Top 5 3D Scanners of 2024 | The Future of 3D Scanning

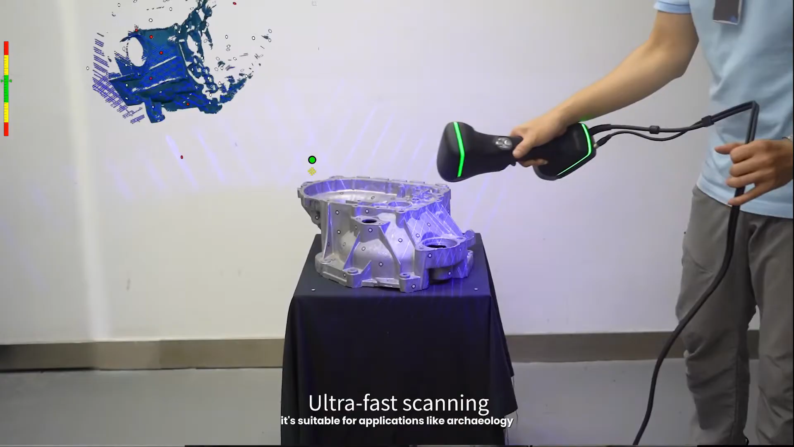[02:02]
archaeology and industrial design with features like real-time rendering and a